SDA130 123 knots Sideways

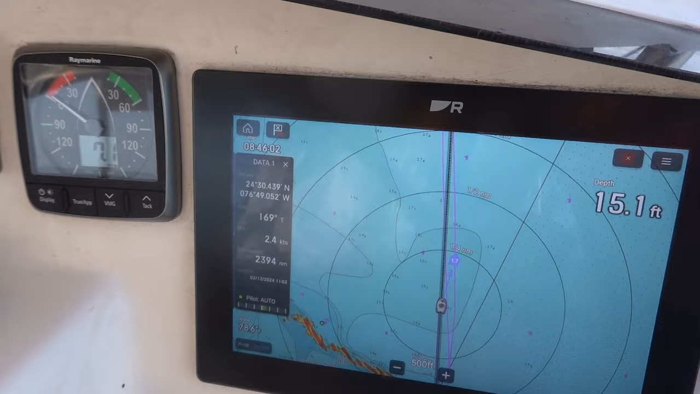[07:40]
The wind picked back up to seven knots. It was down to four a minute ago. We're doing two knots. So our speed will pick up.
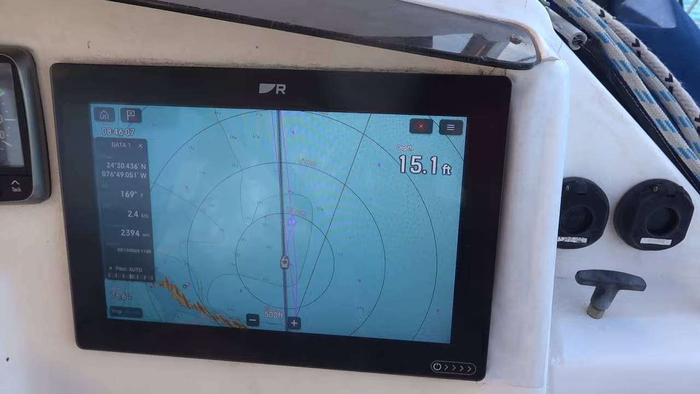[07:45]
We're doing just over two knots. We've got about 25-30 miles to go.